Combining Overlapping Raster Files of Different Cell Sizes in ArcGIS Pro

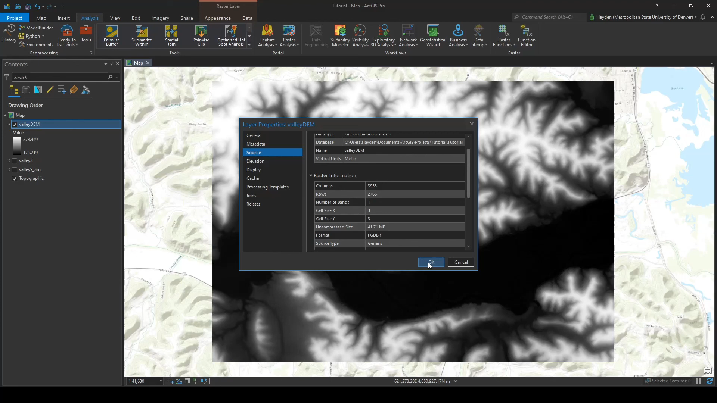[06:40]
And then we can go ahead and and look at the uh Change the symbology to make sure the topography looks fine here Perfect There we go